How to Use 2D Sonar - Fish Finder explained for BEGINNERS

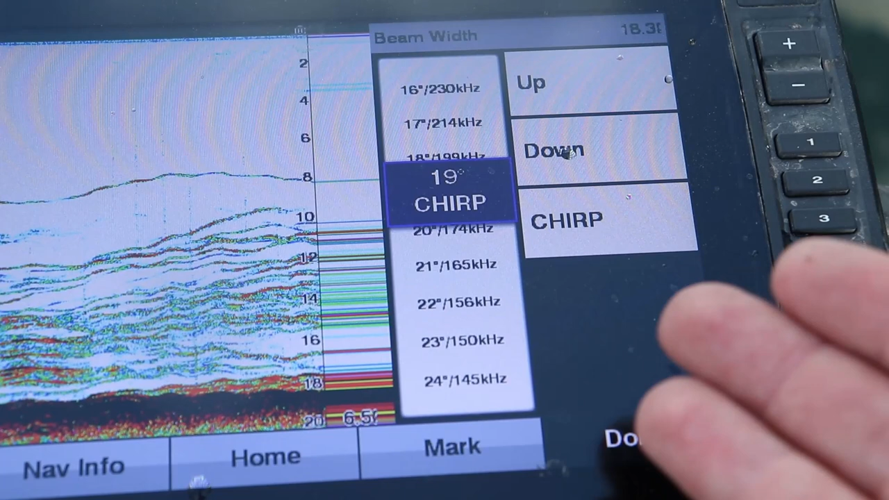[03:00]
Newer 2D sonar units use something called chirp which sends out multiple frequencies at the same time giving you a very clear crisp image. Many of these modern 2D sonar units will actually show the
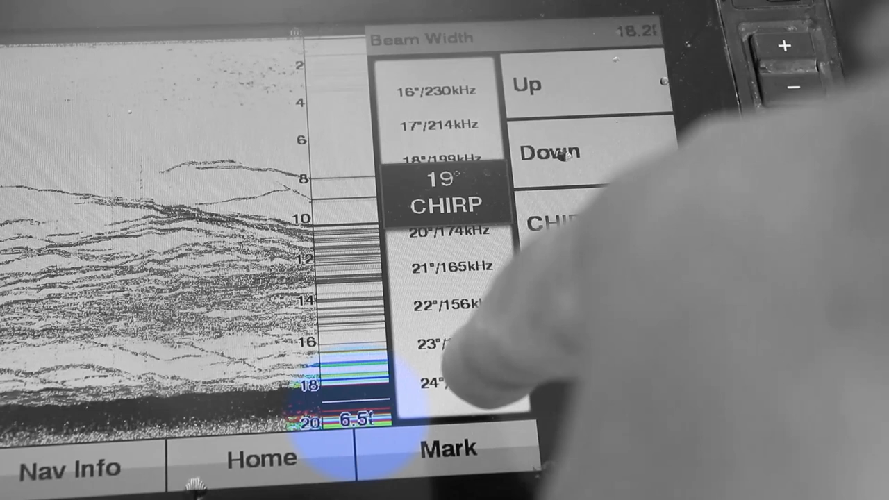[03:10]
distance of the cone angle as you can see here on the Garmin unit. You can slide up changing frequencies or changing the cone angle and it will automatically calculate it for you what the bottom of the cone angle is showing you.
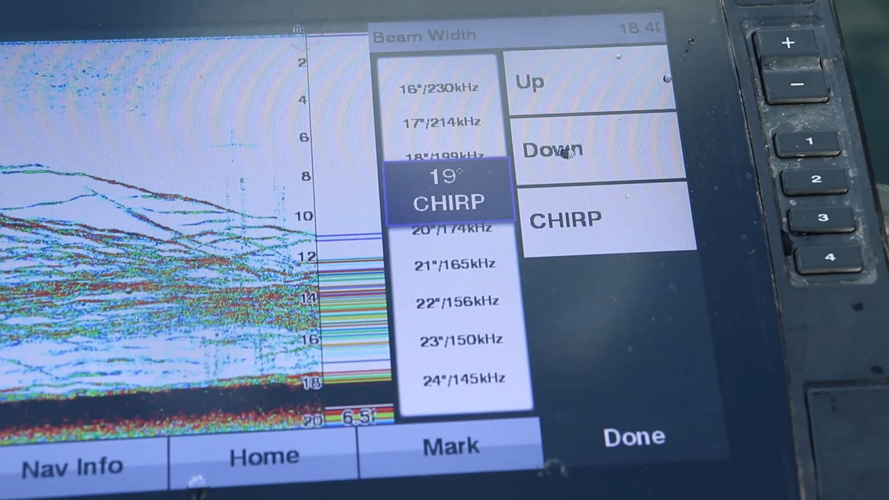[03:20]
Now keep in mind that the cone angle at the very very top
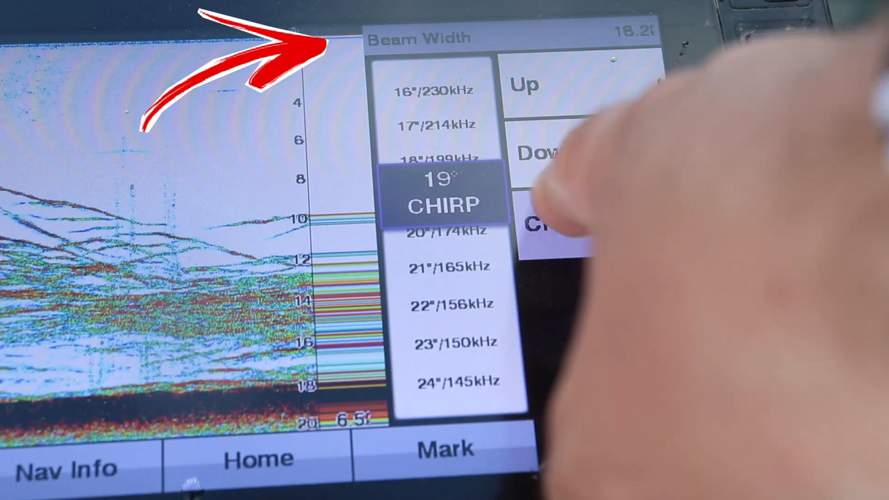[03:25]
towards the transducer is much narrower than the lake bottom.
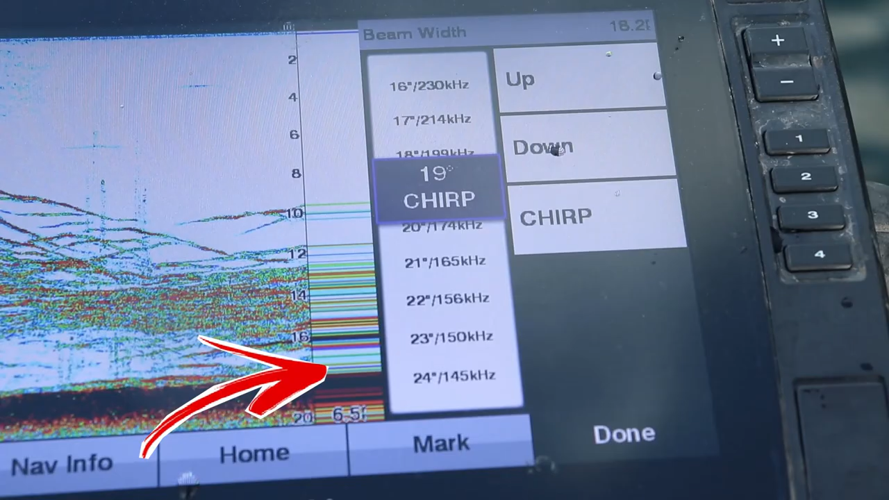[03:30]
So if we go back to our example of using 200 kilohertz in 21 feet of water that's showing us 7 feet across on the lake bottom.
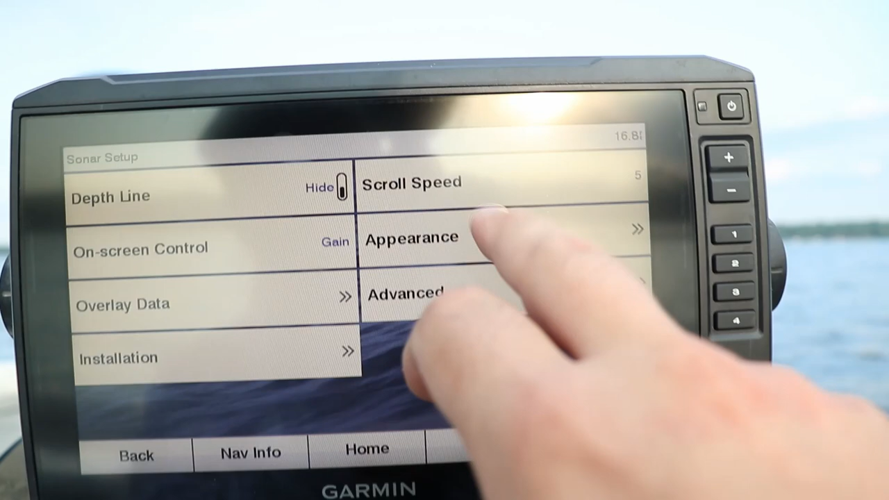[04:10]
The color allows you to interpret the size and density of the object or
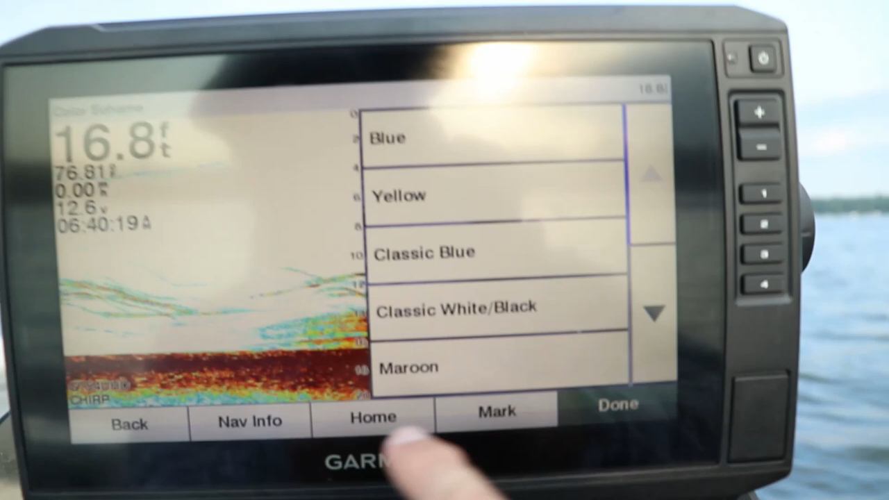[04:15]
On screen: depth 16.8 ft
the actual lake bottom itself whether the lake bottom is made of sand, gravel, muck, mud.
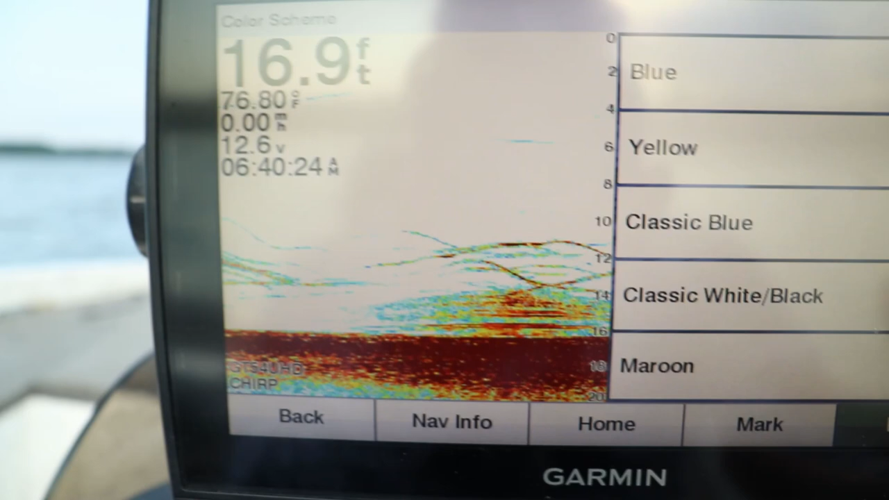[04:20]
On screen: depth 16.9 ft, water 76.80°F
This color scale that you're seeing here uses a dark red as a hard return.
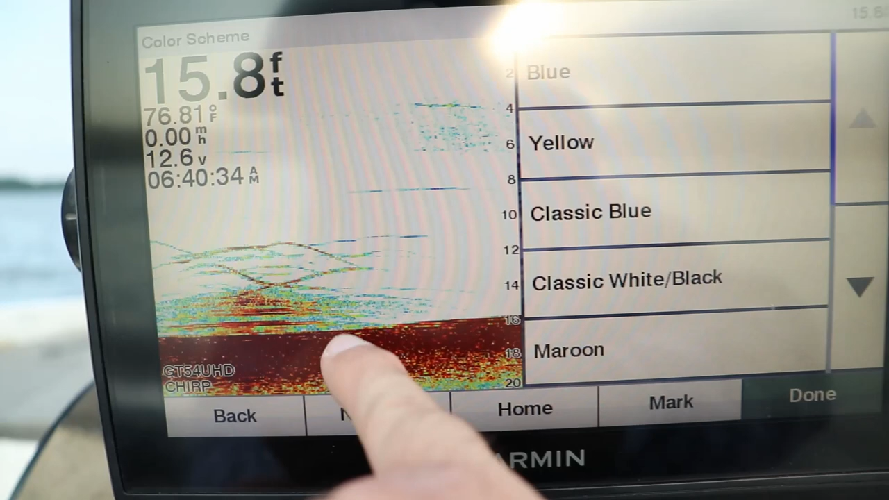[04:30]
On screen: depth 15.8 ft
Meaning a hard lake bottom, brush, rocks, even big fish will appear as red. Now the blues and the greens are actually showing the weakest return. Typically smaller schools of bait fish will show up as blues or green.
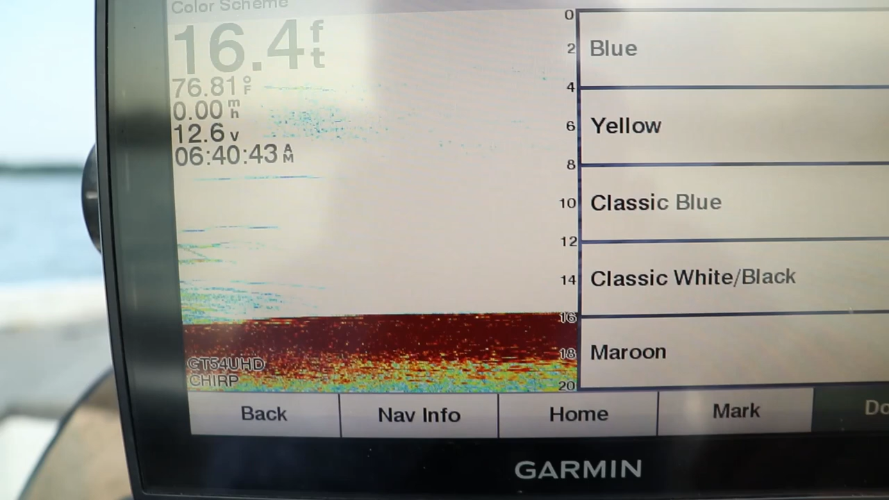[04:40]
On screen: depth 16.4 ft
But if you go into the color palette selection on the Garmin unit or Humminbird
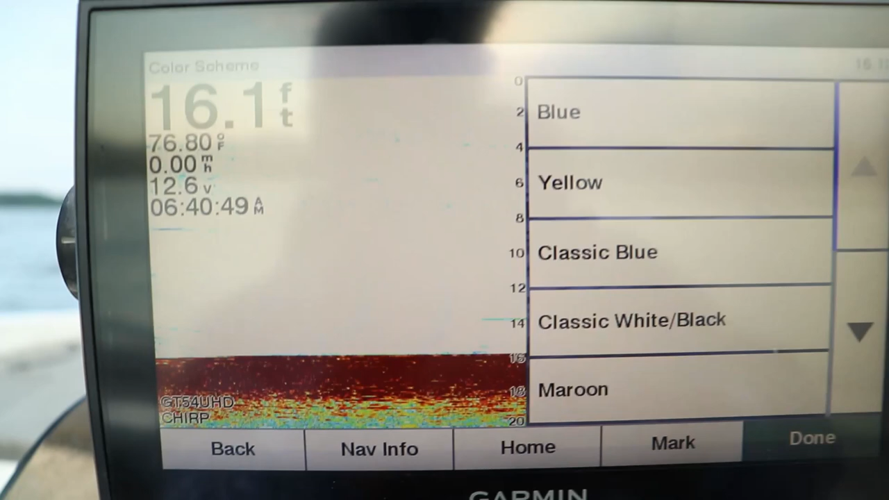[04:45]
On screen: depth 16.1 ft, water 76.80°F, speed 0.00 mph
or Lowrance whatever you're using there's a variety of different palettes that you can use.
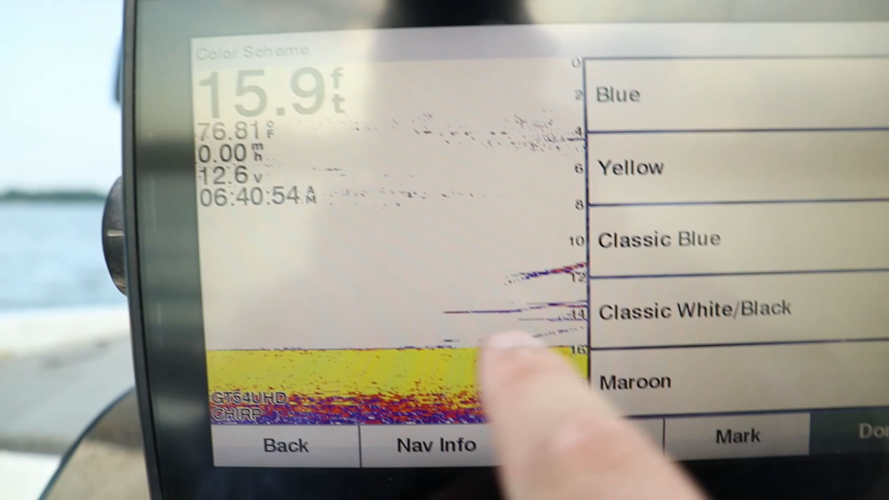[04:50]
On screen: depth 15.9 ft, water 76.81°F
The typical Humminbird palette as you can see here is more of a yellow return meaning the yellow is actually the hardest image that you're looking at.
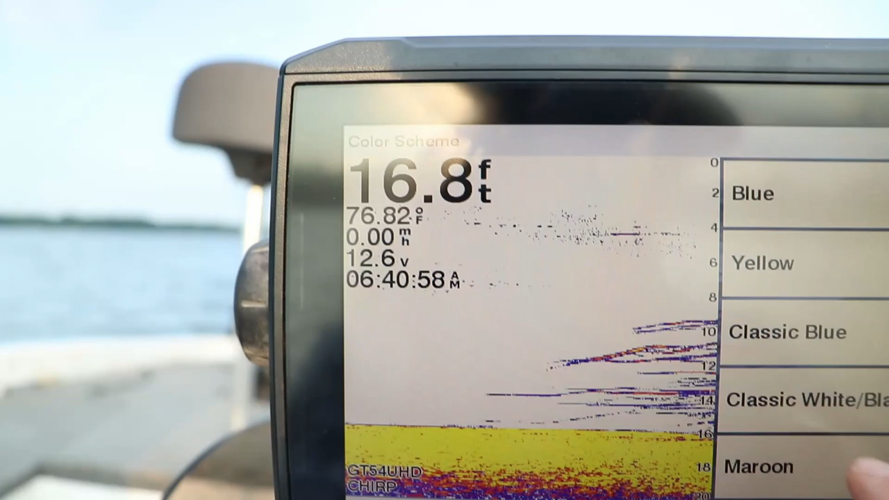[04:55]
On screen: depth 16.8 ft, water 76.82°F
So the bigger fish are going to show up as yellow.
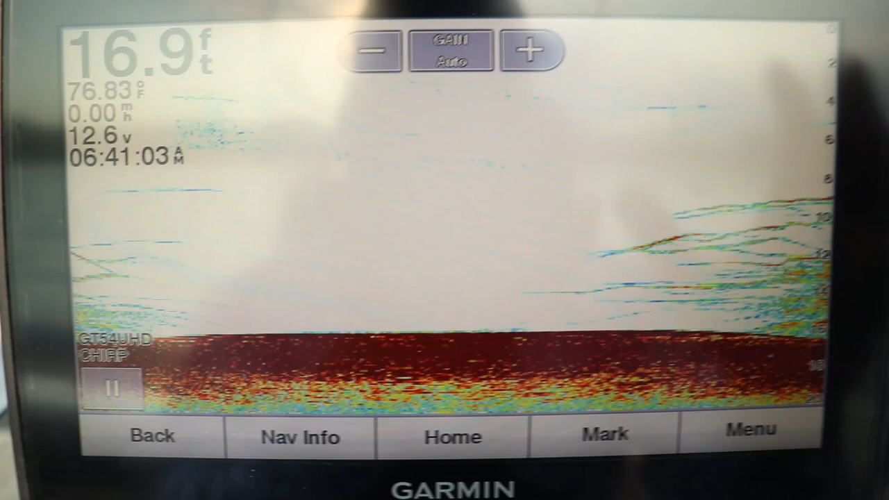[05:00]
On screen: depth 16.9 ft, water 76.83°F, speed 0.00 mph
It depends on what you're comfortable seeing. Pick a palette scale that you're comfortable with.
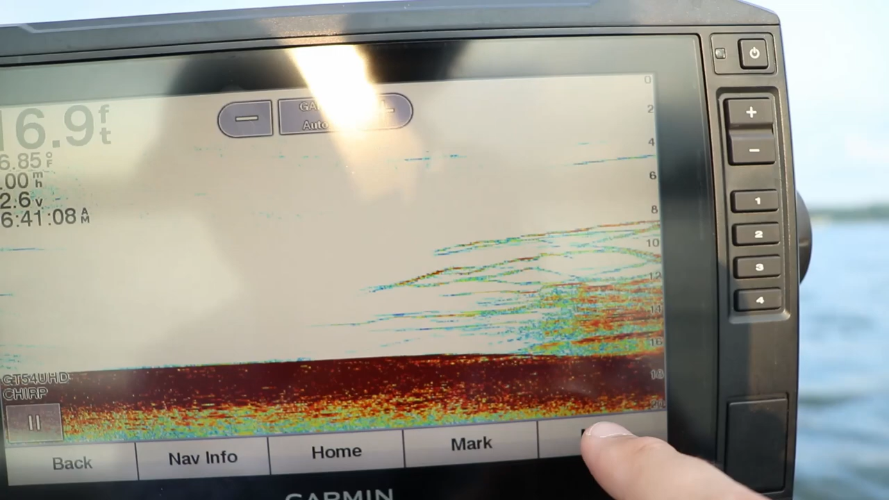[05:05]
On screen: depth 16.9 ft
Get used to understanding what a rock pile or sand looks like versus mud, muck, or silt.
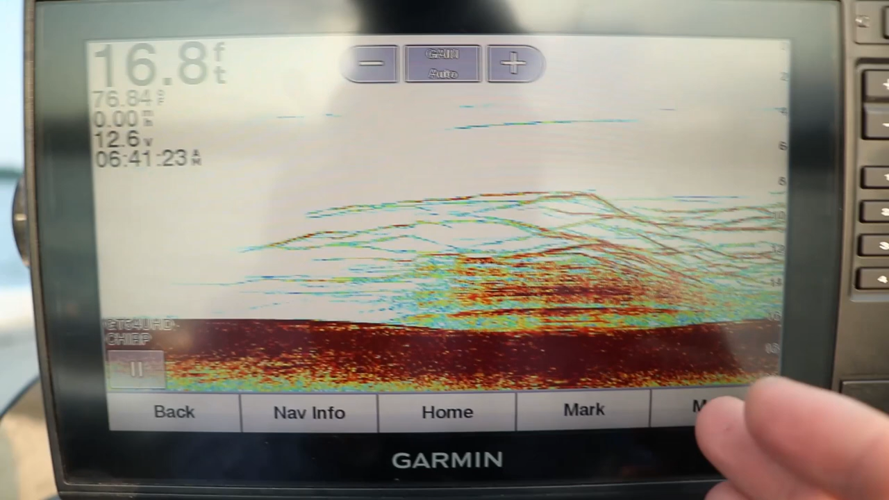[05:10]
On screen: depth 16.8 ft, water 76.84°F
And what big fish versus little fish look like based on that color palette. Time on the water is the only way you're going to get comfortable with this.
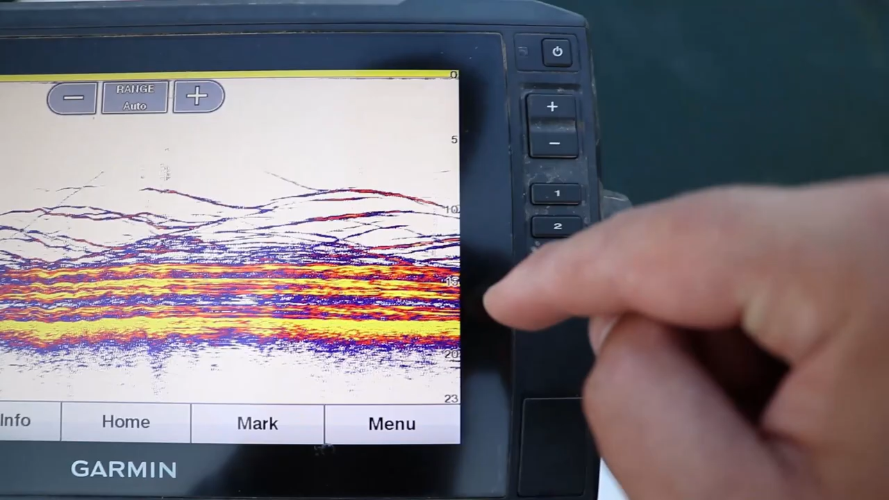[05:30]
On the top right part of the screen, the very top right corner, that is where your transducer would be located in relation to your boat. So anything directly under the top right corner of the screen is directly under the transducer. So let's say you have the transducer mounted at the transom.
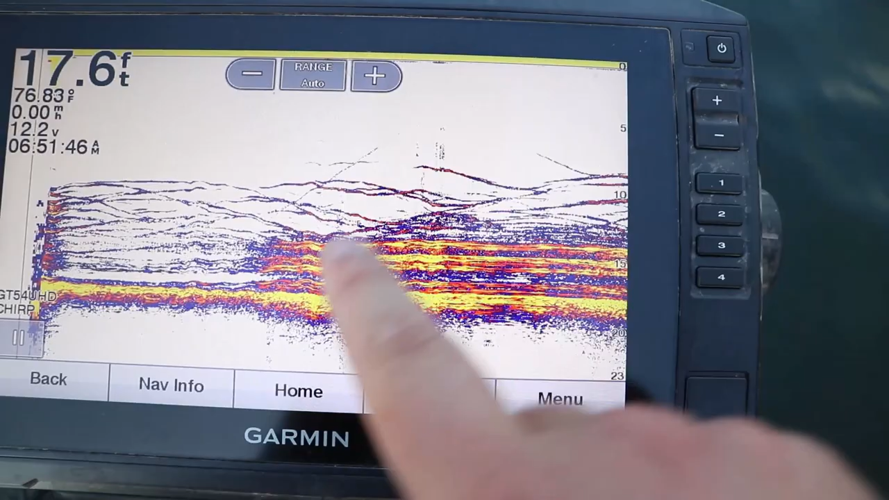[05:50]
On screen: depth 17.6 ft
As the image moves left across the screen, those images are now further behind your transducer. This is historical data. Now there's something you can add to the screen